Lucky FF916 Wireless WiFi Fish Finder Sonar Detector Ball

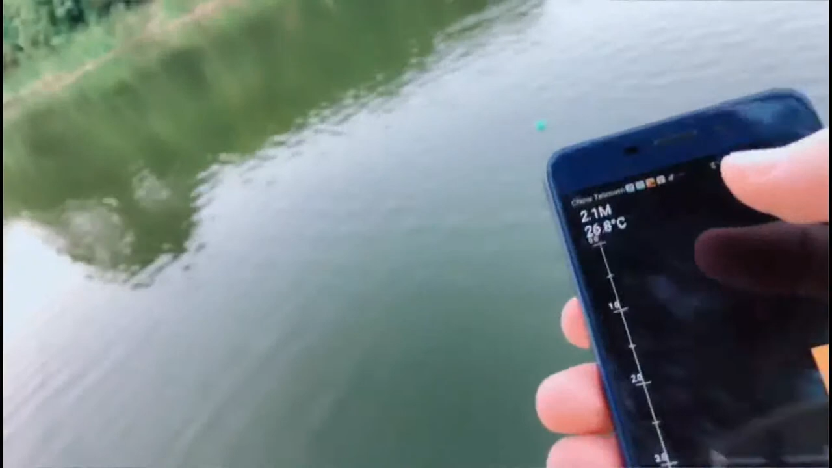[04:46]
On screen: depth 2.1 m
depth is 2 meters and the temperature is
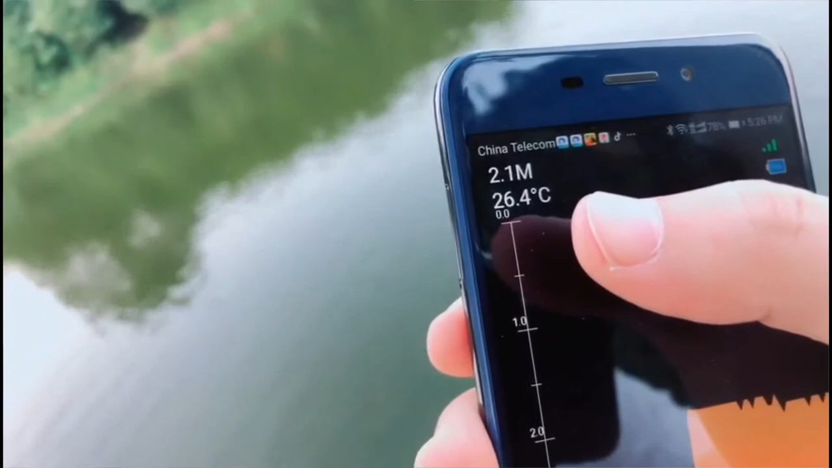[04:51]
On screen: depth 2.1 m, water 26.4°C
26 degrees and
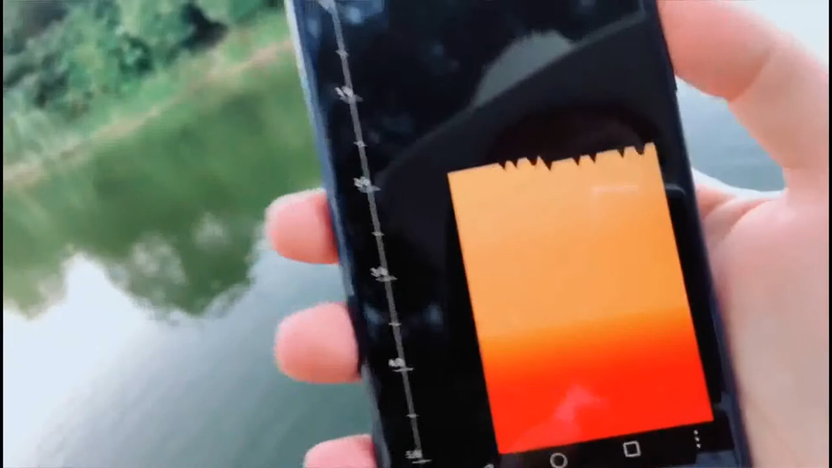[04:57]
now there's no fish here it's a pity okay
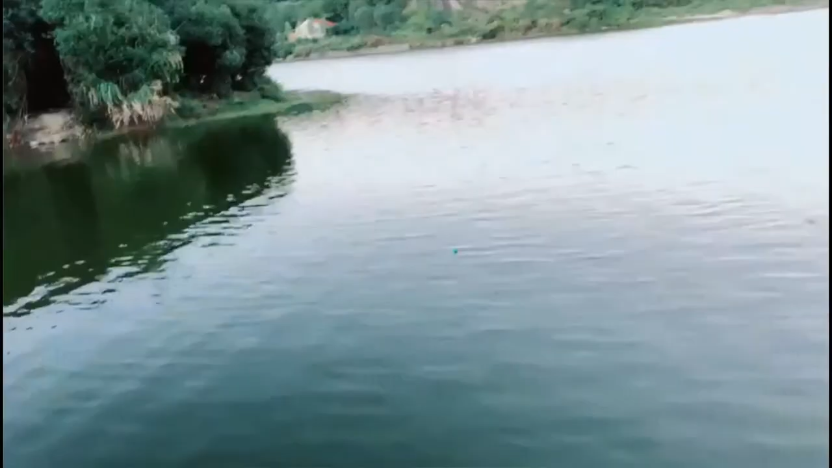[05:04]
you
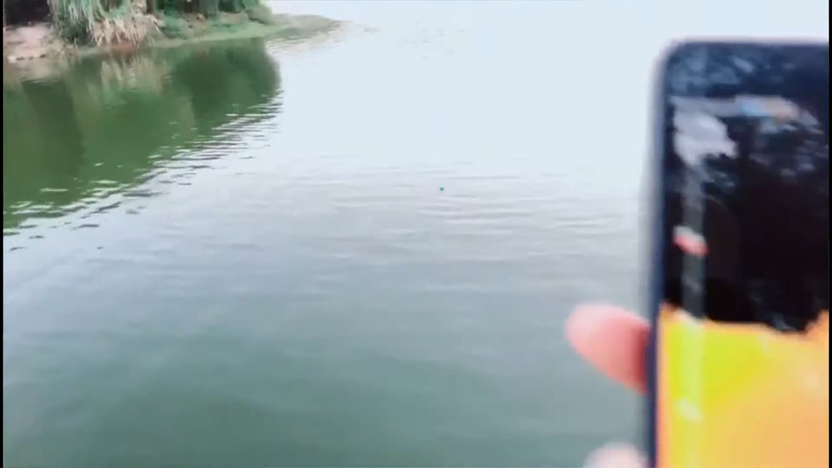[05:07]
can see the screen a lot of fish appear under the sonar the fish depth is 1.5
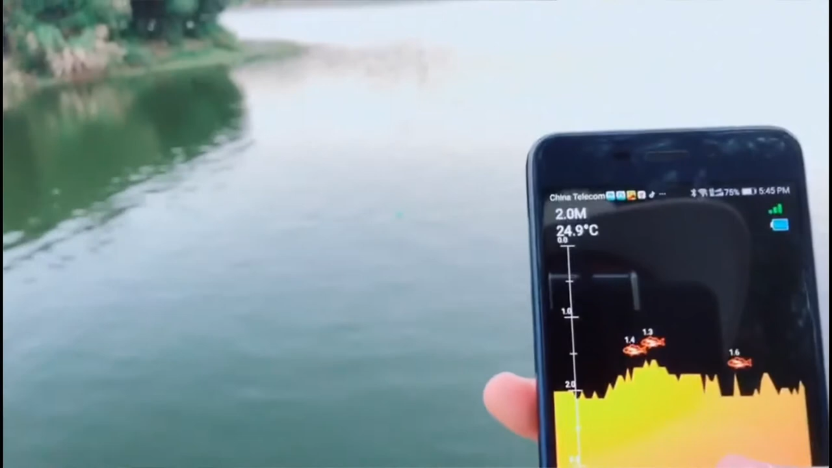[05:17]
On screen: water 24.9°C
meters but not so many
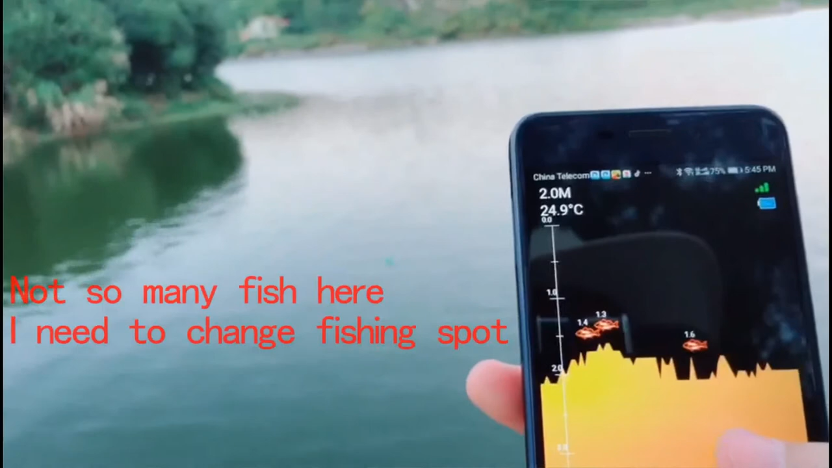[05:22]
On screen: water 24.9°C
maybe I need to change a place to go fishing
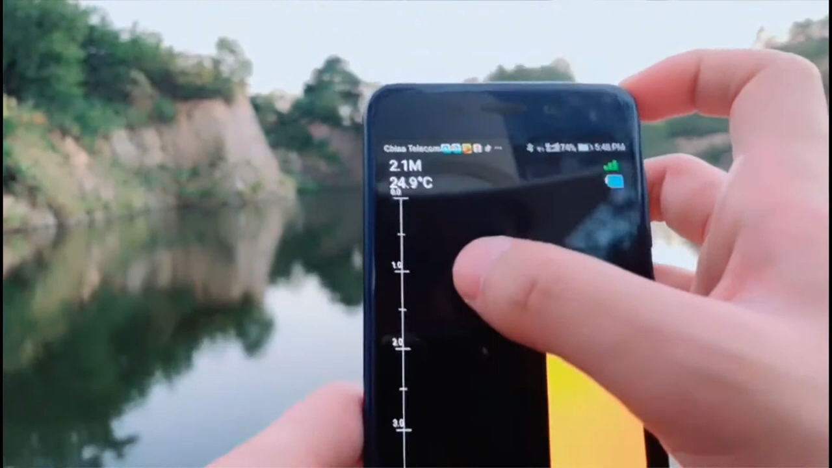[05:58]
On screen: water 24.9°C
here is the water depth so water temperature the fish,
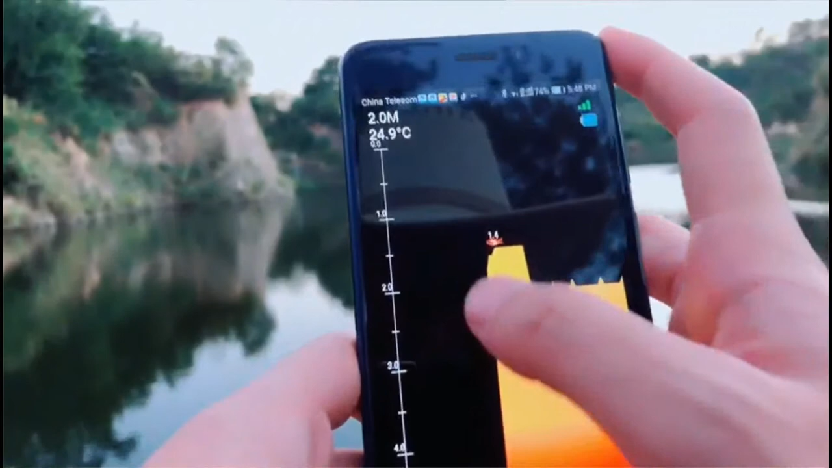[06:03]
On screen: water 24.9°C
fish depth and the bottom come down the water okay let's go back
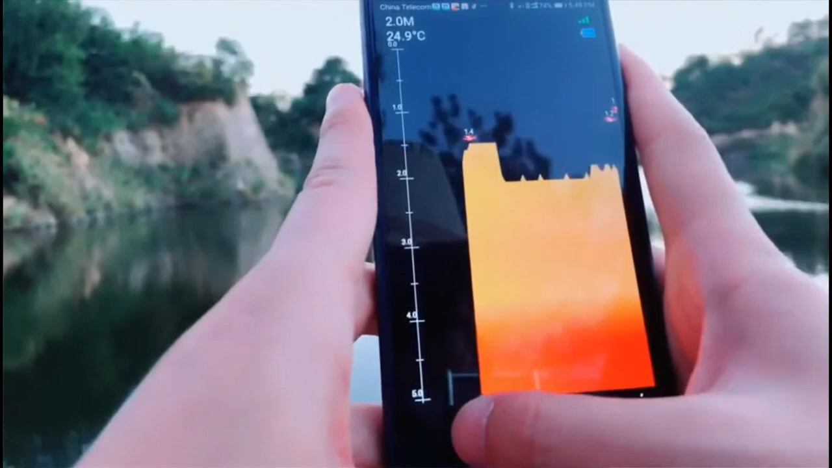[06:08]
On screen: water 24.9°C
now this is the simulation okay same information